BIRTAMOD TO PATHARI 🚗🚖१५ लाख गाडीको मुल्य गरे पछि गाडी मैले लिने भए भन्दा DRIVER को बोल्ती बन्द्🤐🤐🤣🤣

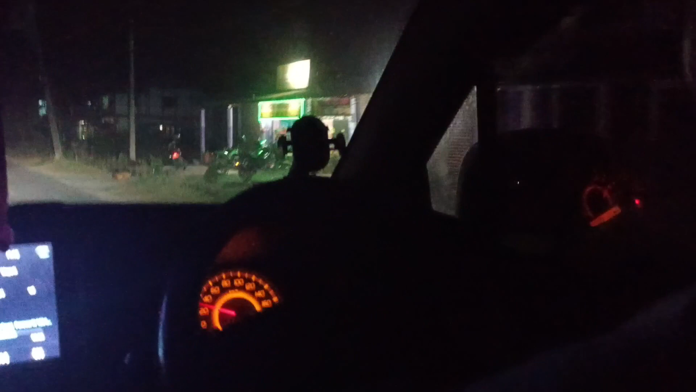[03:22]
एकदम आनन्द फिल भएको छ। हामी चाहिँ अहिले बिरतामोड आइपुग्यौँ होइन, बिरतामोड आइपुग्यौँ हामी, अनि